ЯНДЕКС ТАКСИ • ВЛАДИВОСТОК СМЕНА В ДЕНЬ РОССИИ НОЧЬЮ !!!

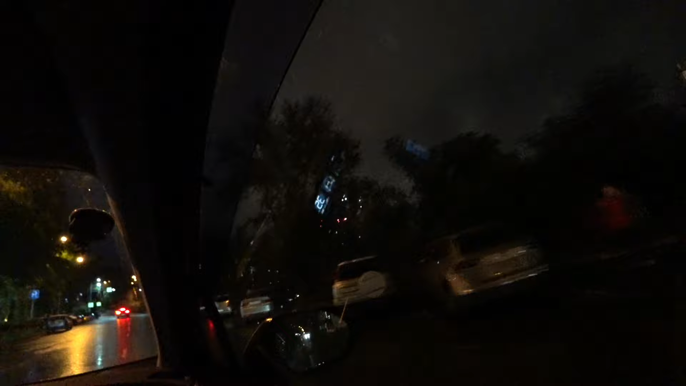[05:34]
Вот эта красота. Я просто сижу. Какие-то там звуки. Я говорю, что это такое? На 3 минуты раньше они начали салют.
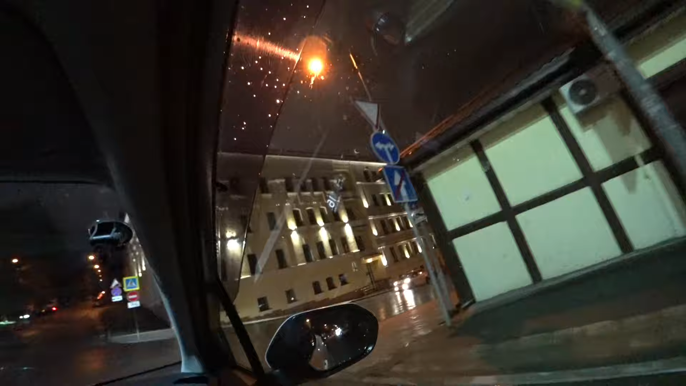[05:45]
Как бы должны были начинать в 10 часов.
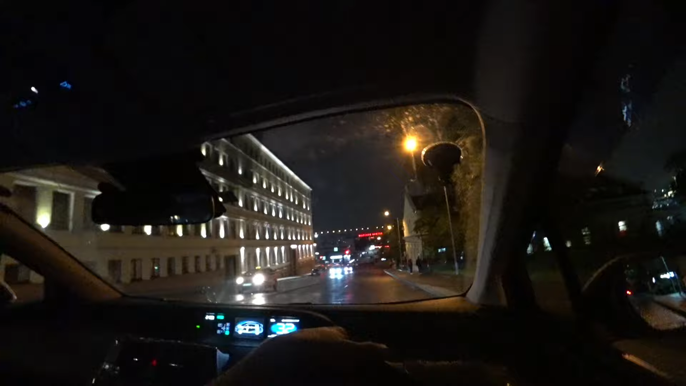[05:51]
Но они начали в 21.57. Ну, короче, вот так. Сейчас припаркую машину. Вот здесь.
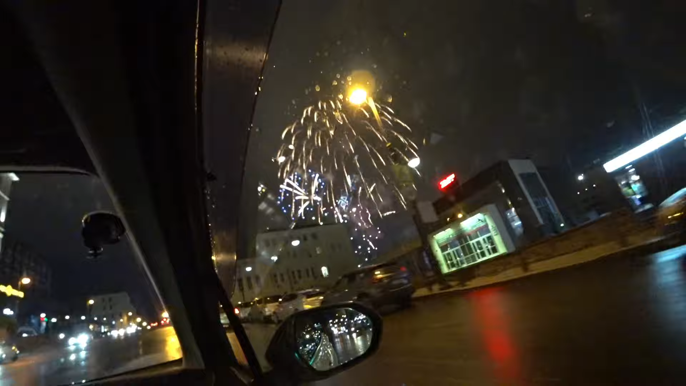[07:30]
Вот вам вот такой красота во Владивостоке. День России. И как раз заказ с центра, с остановки. Кто-то, наверное, устал посмотреть салюты и хочет уже домой.
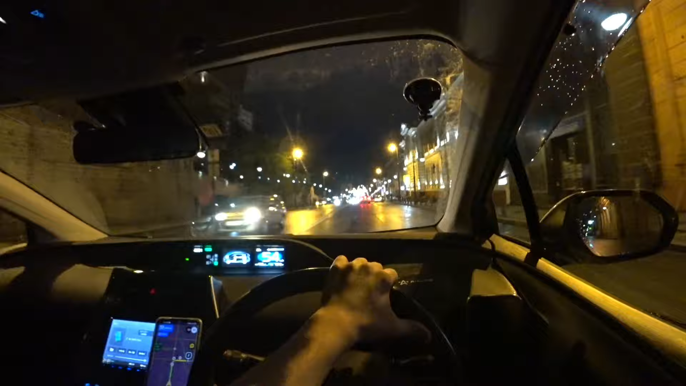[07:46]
На отлагая 10.
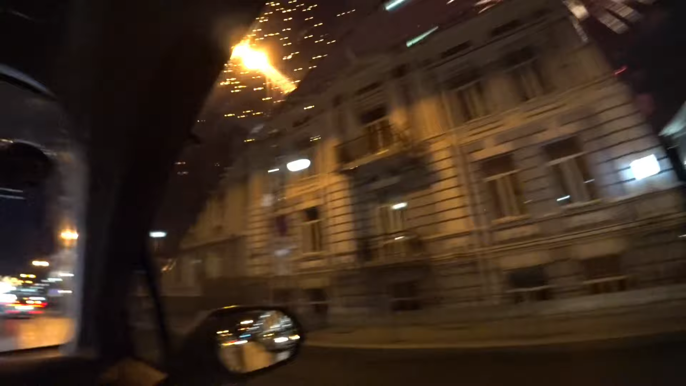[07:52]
Смотрите, сколько людей на улице.
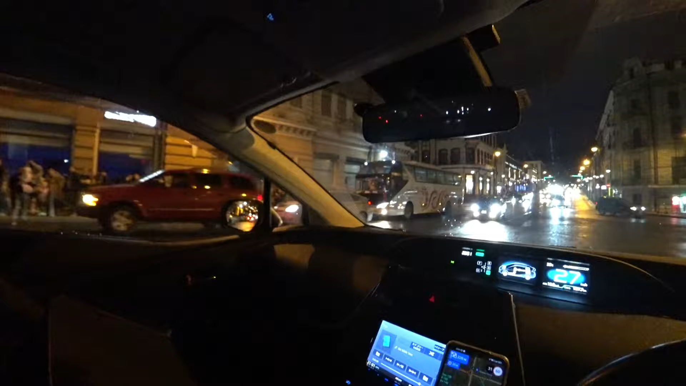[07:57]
Вот даже припарковали машину туристически. Припаркованы машины, патрули здесь рулят.
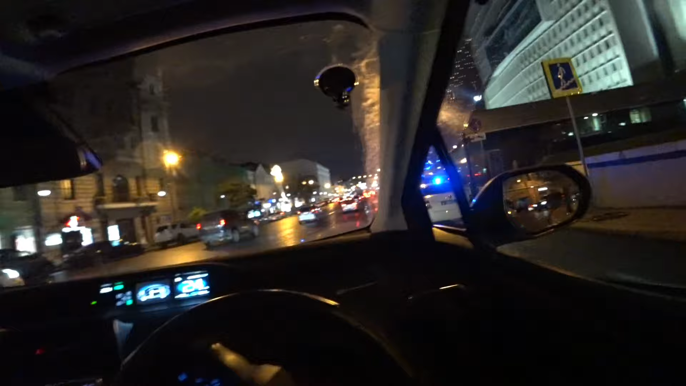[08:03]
Все в центре. Все отдыхают.
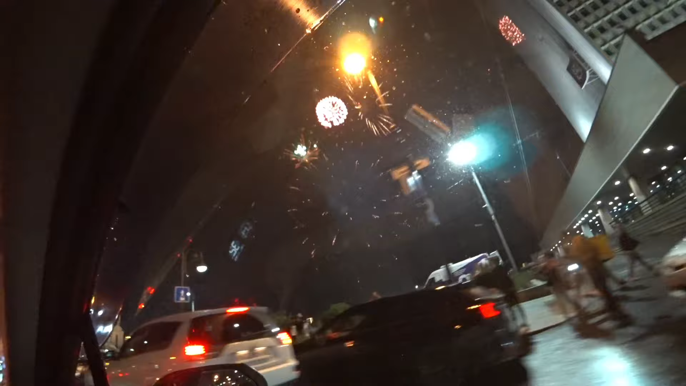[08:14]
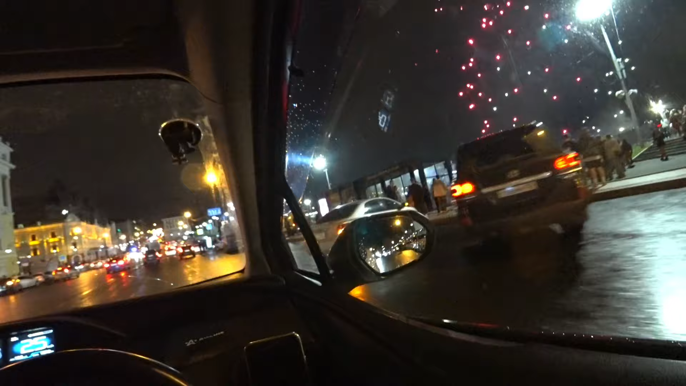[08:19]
Мы на остановке, где наш пассажир. Ждем пассажира. Прям в точку приехали, короче.